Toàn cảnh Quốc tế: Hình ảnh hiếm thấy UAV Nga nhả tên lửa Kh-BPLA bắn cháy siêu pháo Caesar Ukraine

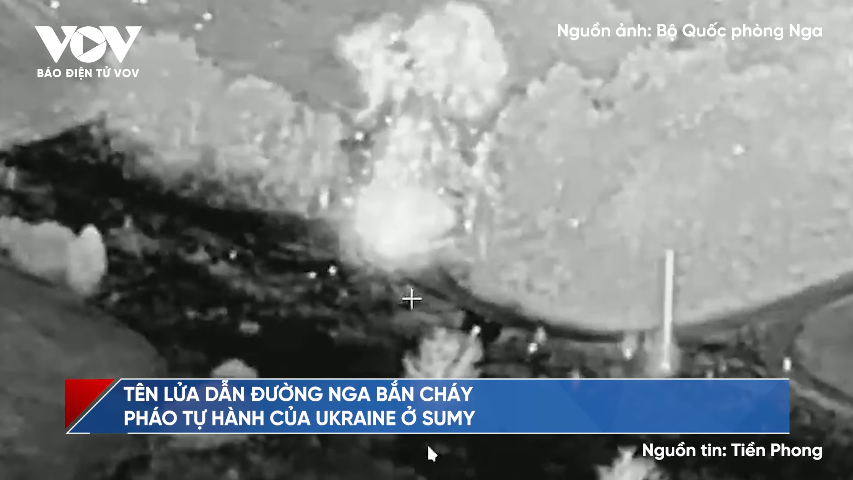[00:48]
Đoạn video được Bộ Quốc phòng Nga công bố cho thấy pháo tự hành xe ra bị
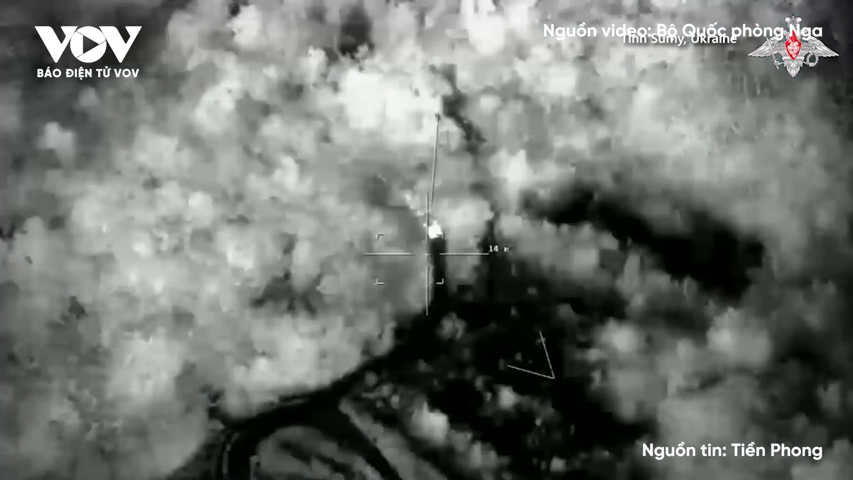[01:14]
truyền thông Nga đưa tin UAV Orion phá hủy pháo phản lực hạng nặng M2-70
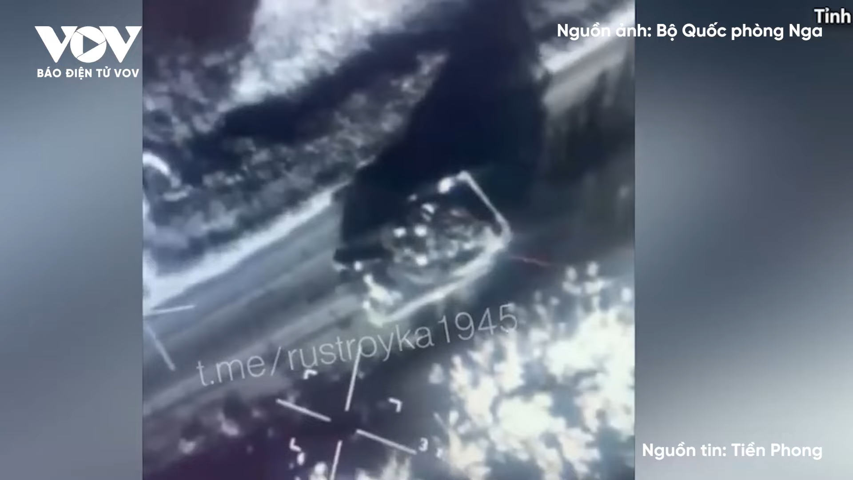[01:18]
bằng tên lửa dẫn đường Laze-KH-BPLA Ngày 24 tháng 9,
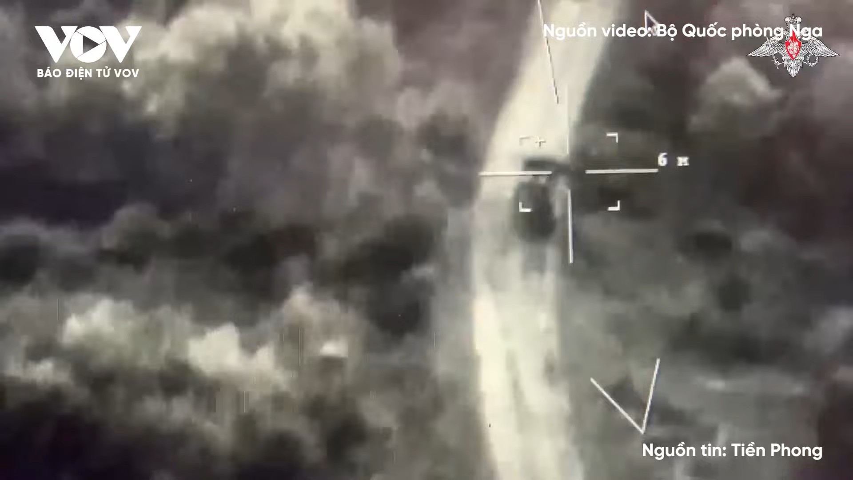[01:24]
một máy bay không người lái Orion khác tiếp tục phá hủy xe bọc thép của Ukraine ở tỉnh Kursk Trong một diễn biến đáng chú ý,
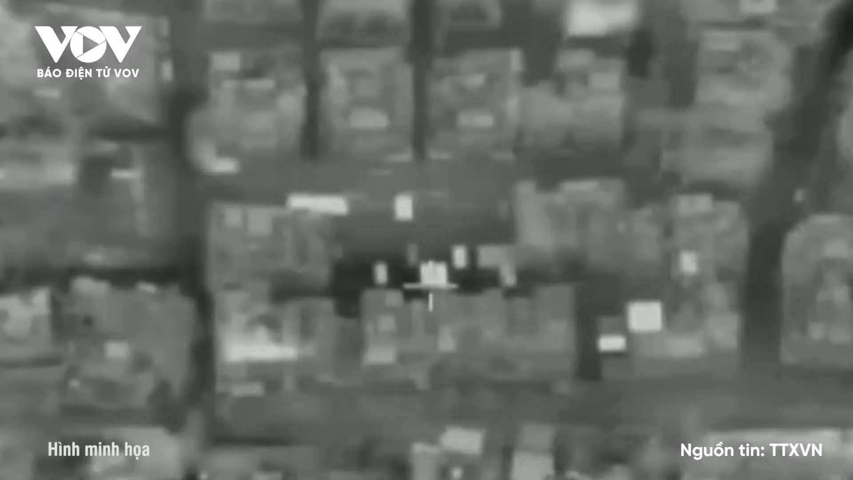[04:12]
Theo hãng thông tấn quốc gia Liban NNA Các máy bay chiến đấu Israel đã oanh tạc dữ dội các khu vực Burjibarazine Haaretz-Hirek và Lailaki thuộc vùng Daie gây ra nhiều vụ hỏa hoạn lớn
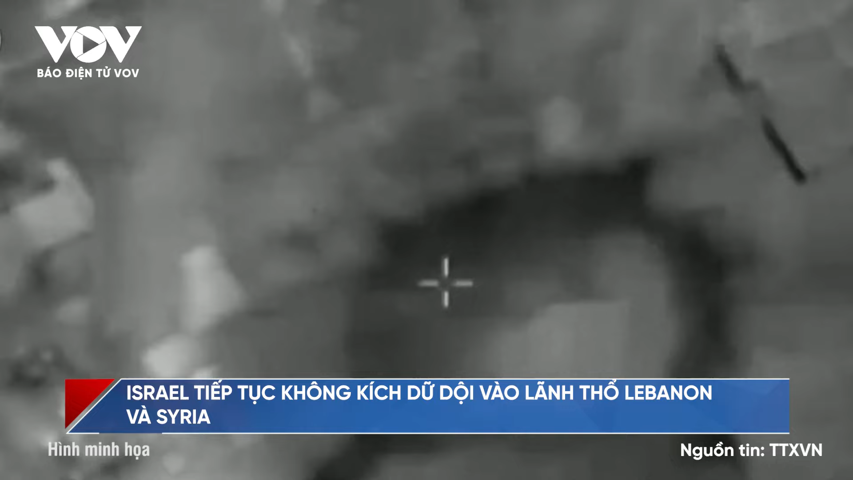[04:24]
và phá hủy nhiều công trình